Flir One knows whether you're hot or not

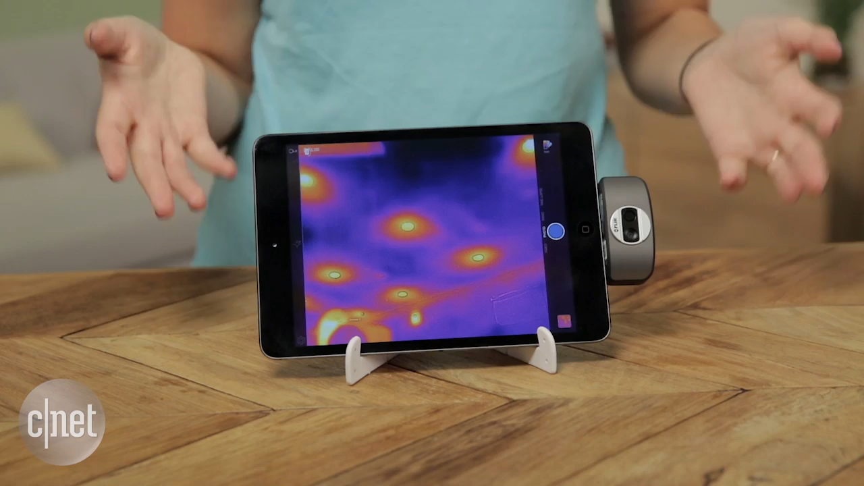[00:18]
So if you aren't familiar with thermal imaging tech,
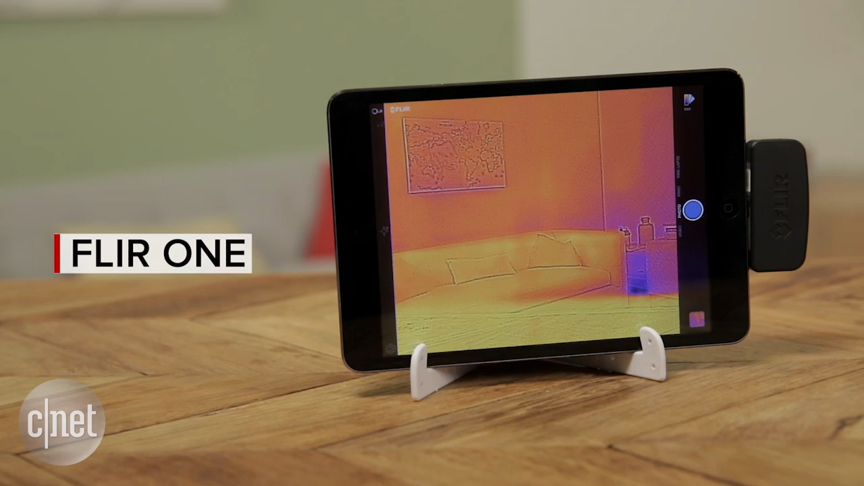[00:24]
this expands your field of vision so that you can see the heat signatures in everything in any room. That means that everything from a cup of ice to a space heater give off unique signatures that help distinguish one from the other.
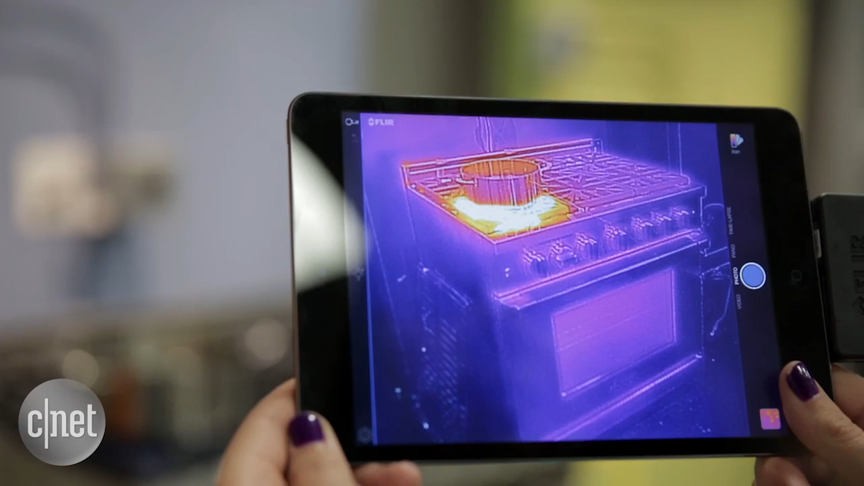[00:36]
Thermal imaging tech sees on a totally different spectrum, so it can see in daylight or total darkness.
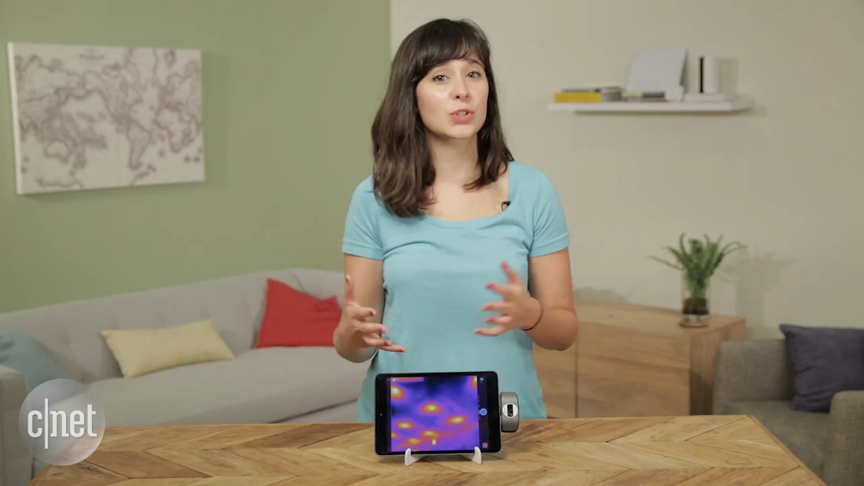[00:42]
That's a definite advantage, but one problem is that it doesn't have visible light to work with.
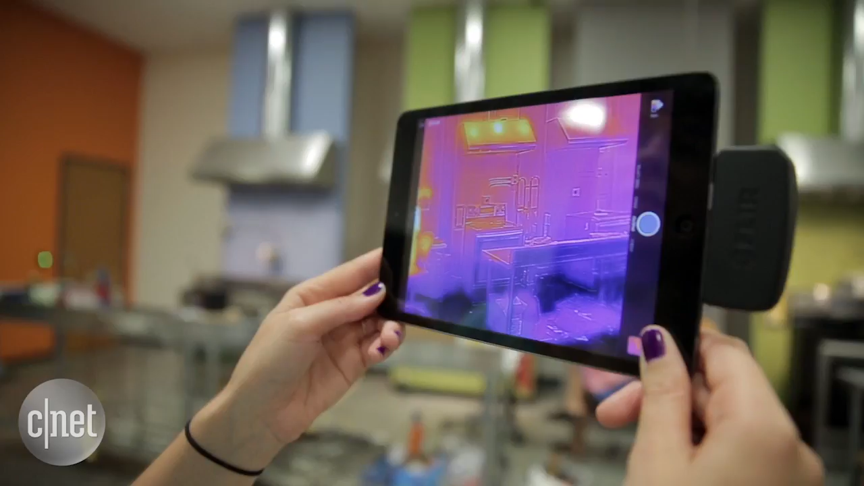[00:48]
It treats everything like an opaque wall, so if you wanted to see what was happening outside from
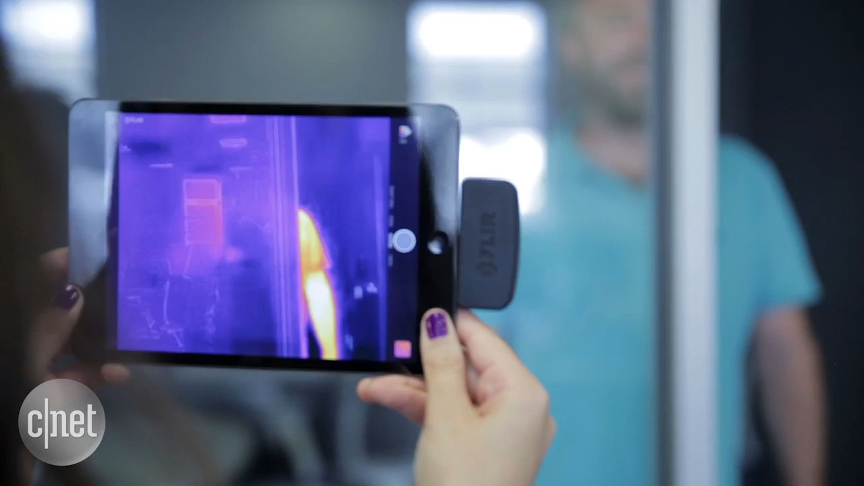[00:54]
inside your house and you used FLIR 1 and pointed it at a window, you would actually see your own heat signature reflected back.
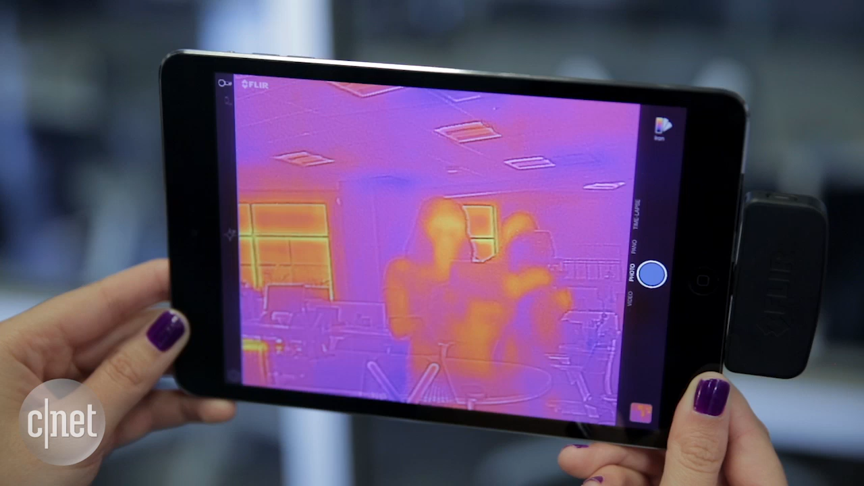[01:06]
But FLIR 1 does something a bit different. It relies on something called MSX technology.
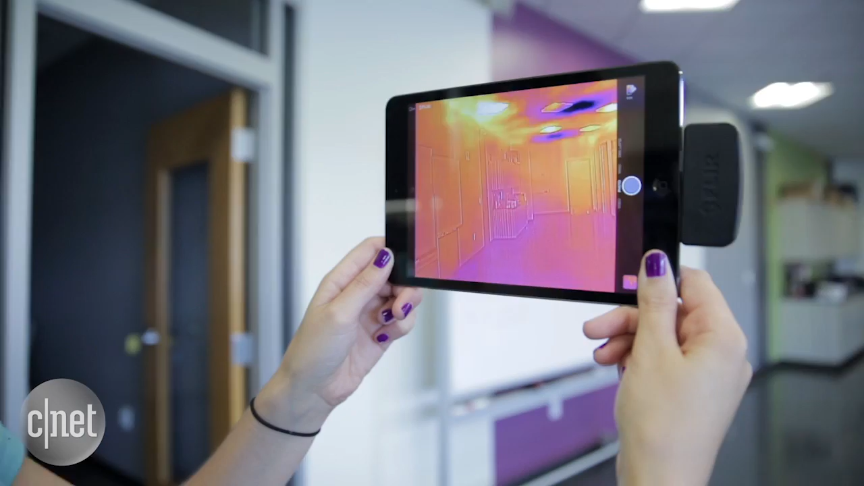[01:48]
things that you wouldn't usually be able to see, like heat and air conditioning leakages on external windows and doors, or find any issues with your electrical or HVAC system.
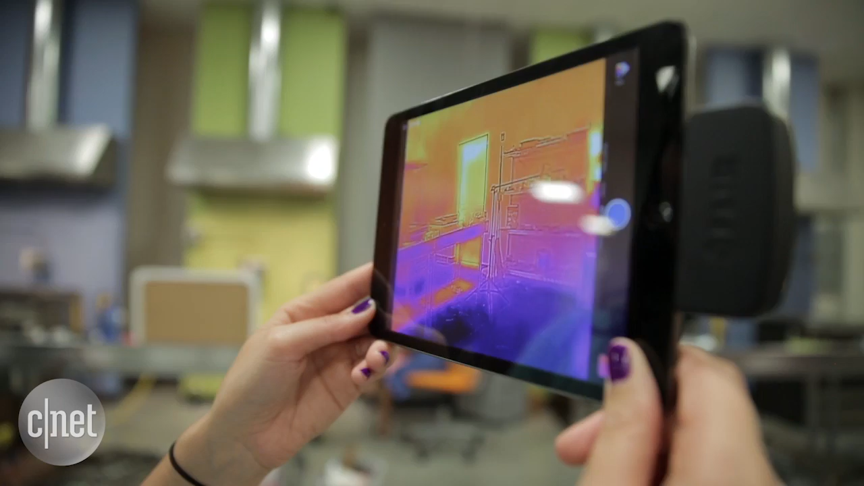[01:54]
But this is really a specialty product.